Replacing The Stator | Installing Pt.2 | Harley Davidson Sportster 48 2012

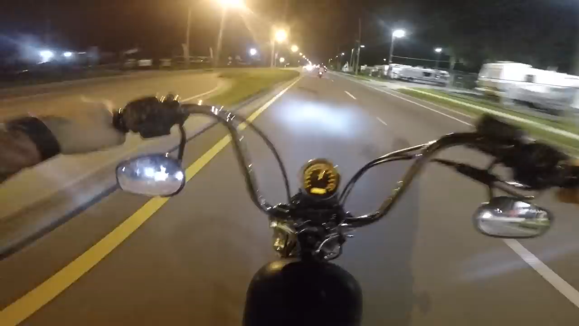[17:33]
Yeah, I've got to adjust that shift knob. Keep missing the gear. It's weird. Oh, man. No warning lights. It's all that matters. From the looks of things, it looks like the Bonneville is going to spend yet another night at the shop because I'm going to ride this thing around for the day. Whoa, hey. Pay attention, Flip. Now that that struggle is over, it should be good.